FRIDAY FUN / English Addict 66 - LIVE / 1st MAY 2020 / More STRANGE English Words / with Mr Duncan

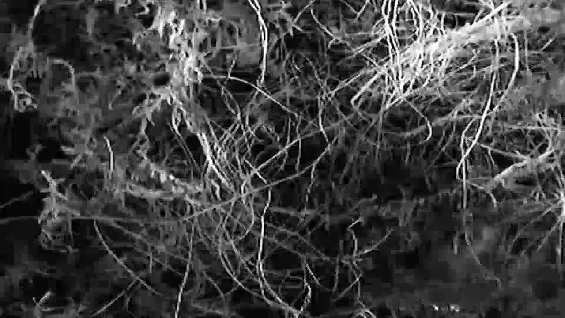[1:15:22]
I actually set up a web camera, and also I was able to monitor what was going on.
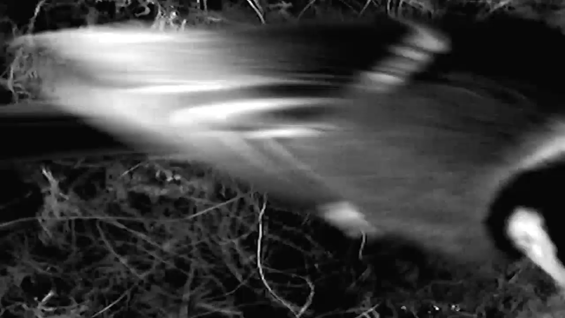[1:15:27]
And there you can see there is a bird actually building its nest.
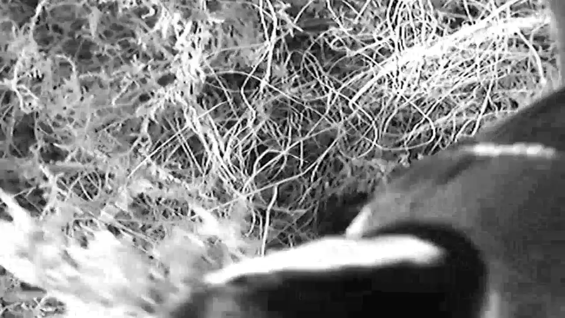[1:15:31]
So on the screen now you can see the bird is actually putting some of, well,
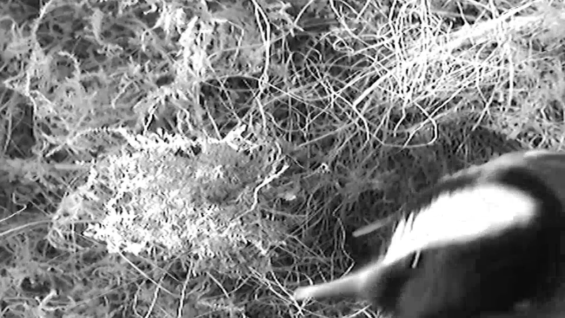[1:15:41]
you have grass and you have lots of things, including moss as well.
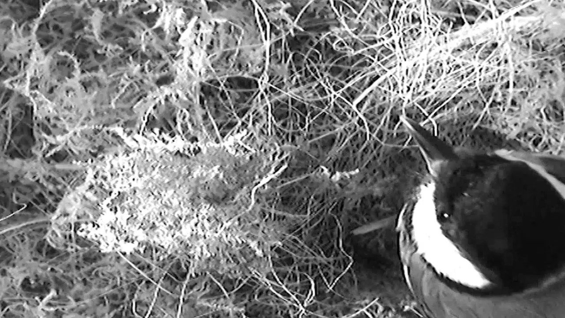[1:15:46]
Things that are commonly found in the average garden, such as grass and moss.
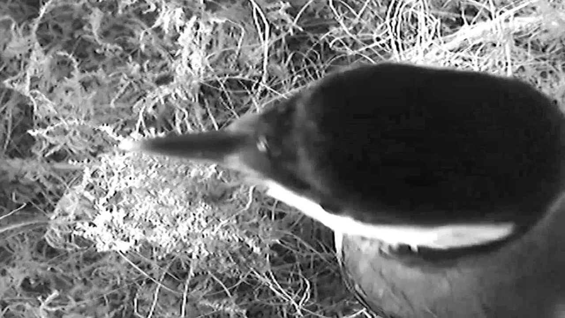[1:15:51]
And that particular bird is building its nest inside the bird box. So this is something I was very pleased about because I was able to actually record it.
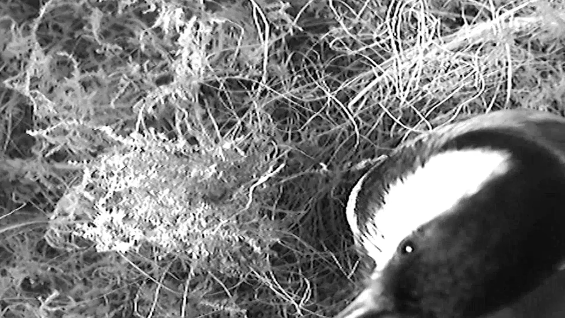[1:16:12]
So we've had a look at the mother, and now we are going to have a look at the chicks inside the nest. So this is a little bit later on, after 2 or 3 weeks. You can see the chicks have been born.
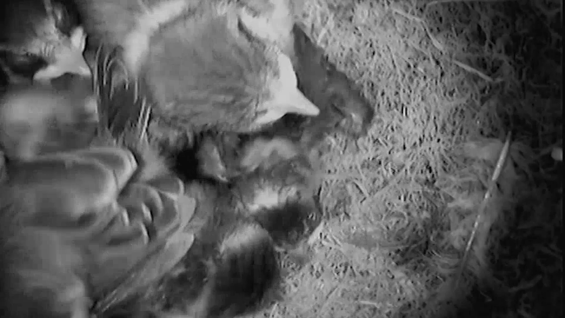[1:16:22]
They've hatched out. And there they are, getting ready to accept some more food from the parent. So look at that. That is an actual shot filmed in my previous garden that I used to have before I moved here. And you can see there are lots of little birds. These are actually baby blue tits. They are actually baby blue tits.